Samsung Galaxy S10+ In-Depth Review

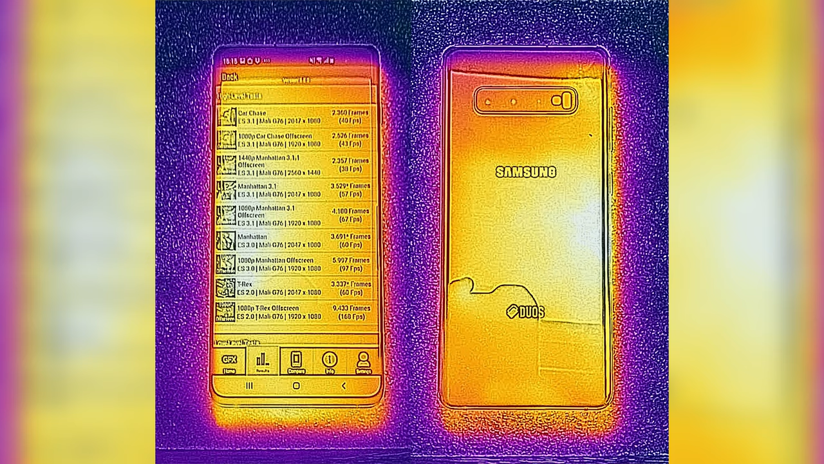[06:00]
We also have a special FLIR sensor on the CAT S61 rocket phone showing
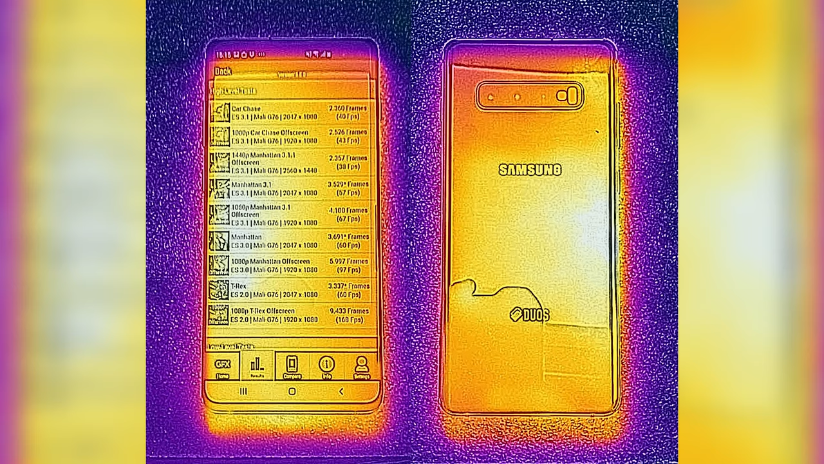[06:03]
us a good heat dissipation with the hottest point of the phone being around the area of the Bixby button,
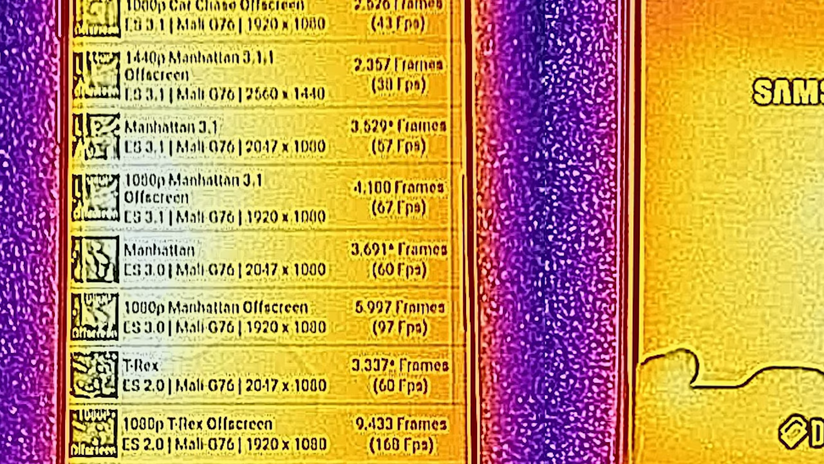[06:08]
where the CPU is but also where the heat pipe is.